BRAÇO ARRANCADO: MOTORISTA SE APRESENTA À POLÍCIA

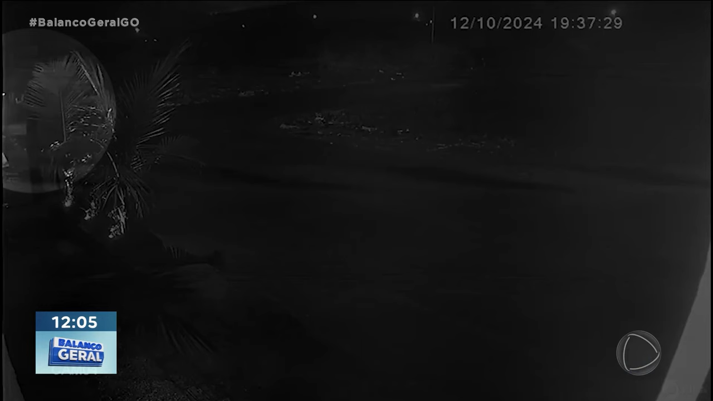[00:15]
Essa menina, jovem, a moça tem 21 anos, pessoal, trabalhava como passadeira.
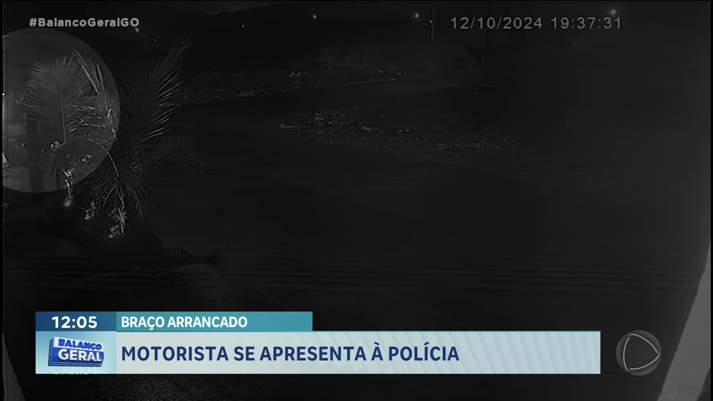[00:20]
Ela vindo de moto, na dela, velocidade normal, tranquilinha, ia comprar uma carne, inclusive, para levar para um churrasquinho, que eles iam no sábado à noite. Quando esse cara, olha lá, aparentemente embriagado, porque ninguém dirige daquela forma,